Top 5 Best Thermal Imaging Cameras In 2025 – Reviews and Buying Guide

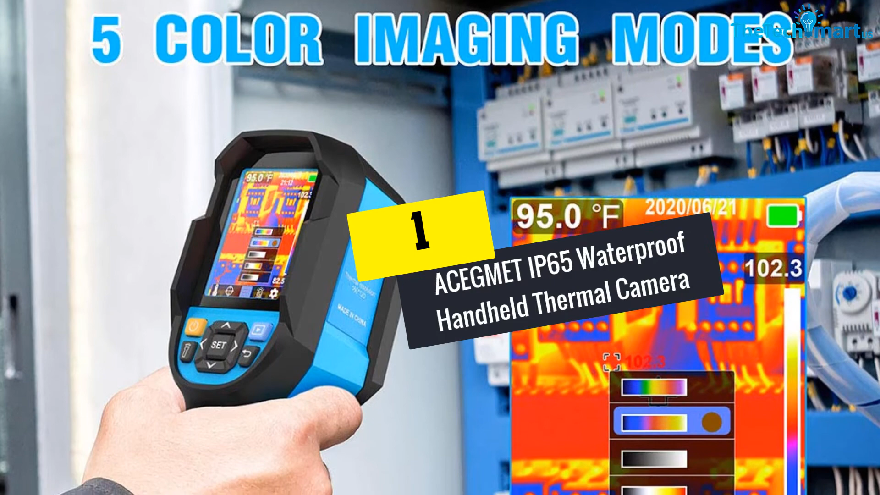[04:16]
we have the ACEGM-ETI-P65 Waterproof Handheld Thermal Camera.
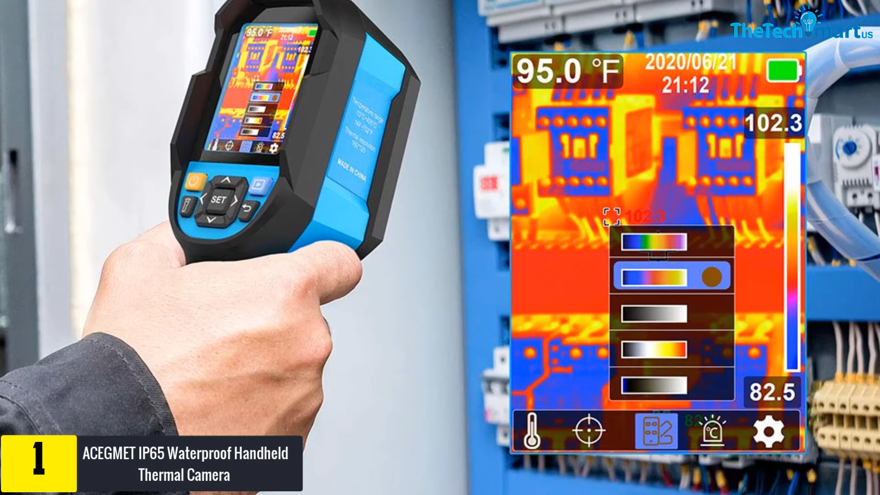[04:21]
This thermal imaging camera comes along with an inbuilt 5000 mAh lithium-ion battery. The imager also runs for almost 6 hours. Moreover, the dynamic reference points accurately measure the low and high temperature.
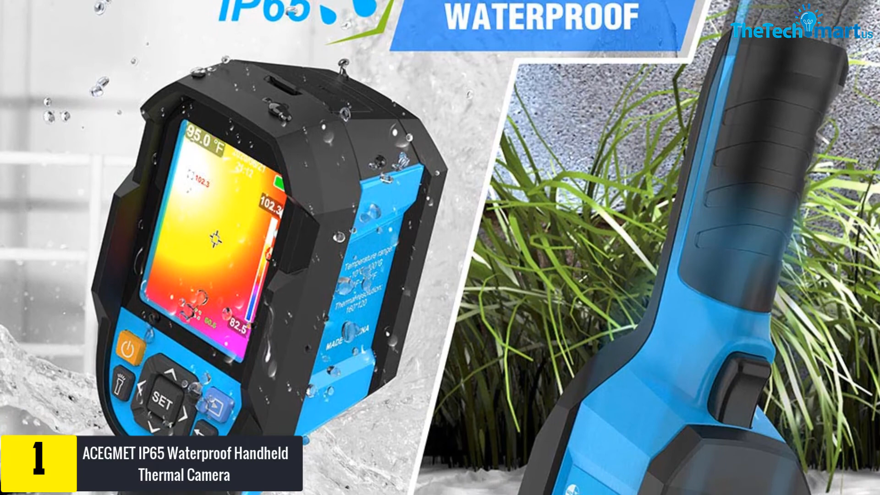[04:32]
The 16GB SD card saves your scanned images. Nevertheless, the color bars help users to read the readings accordingly. This IR camera also has a 2.8-inch colored display.